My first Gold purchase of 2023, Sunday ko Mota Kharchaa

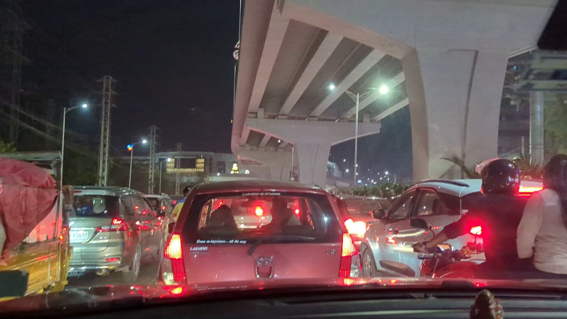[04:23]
So, वो है हमारा AMB Cinemas,
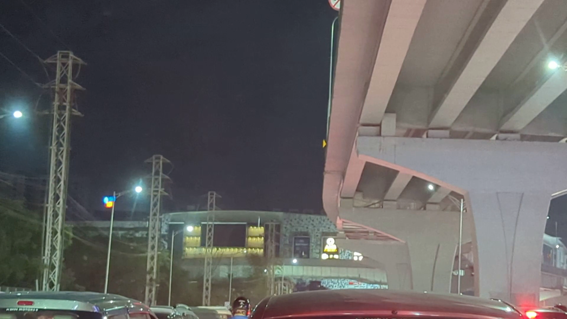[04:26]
या फिर सारट सिटी, जो कि अभी आप देख रहों कि इतना जादा ट्राफिक हो रखा हुआ है, यहाँ पर.
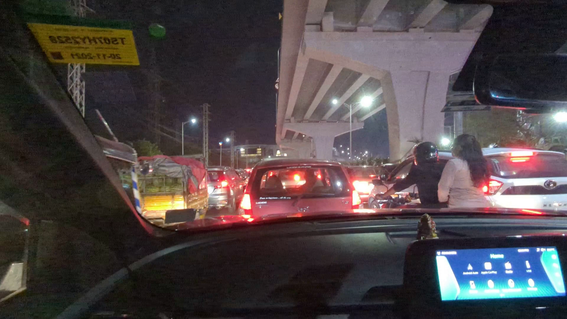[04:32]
अपर साज वीकेंड है, अपर साज वीकेंड है, इतना जादा ट्राफिक है, फुल ब्लॉक हो रखी है रोड, चारो तरफ से, सब बीडी बीड है, पता नहीं कितना टाइम लगेगा, हम लोग पिछले पंदरा मिनट से इसी जाम में फस हुए है,
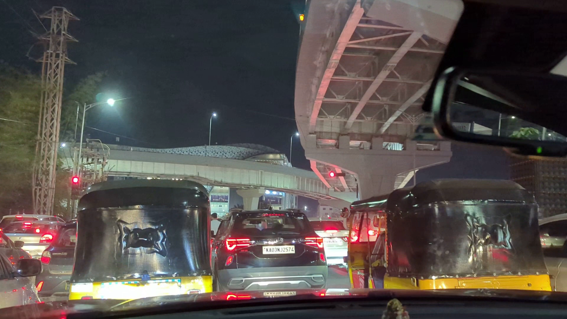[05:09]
किसमन में नहीं है, अब कोई ऑप्शन ही नहीं है, अब तो वापस भी जाने के लिए, एम बी के सामने जाना पड़ेगा,